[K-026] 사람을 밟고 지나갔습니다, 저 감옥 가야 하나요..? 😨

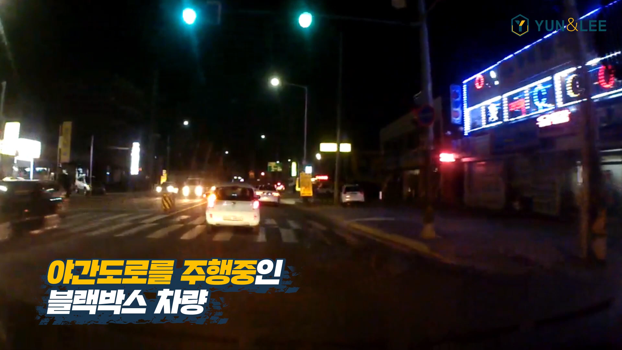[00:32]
블랙박스 차량이 2차선으로 진행을 어머어머 지금 이거 어떤 상황이 이게 사람이죠?
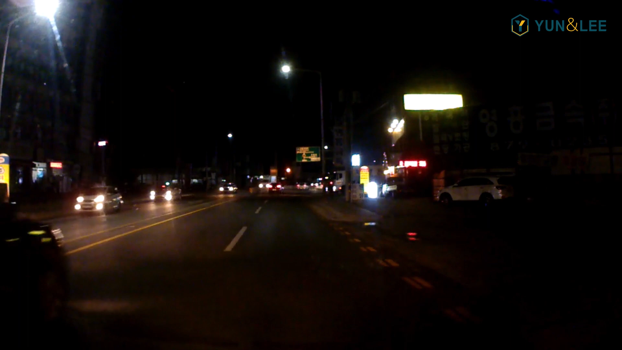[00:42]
다시 천천히 한번 볼게요 아니 그런데 길가에서 그냥 넘어졌어요? 누가 민 것도 아니죠? 네 지나쳐 간 거예요? 네 넘어갔습니다 주행이 계속 됐죠?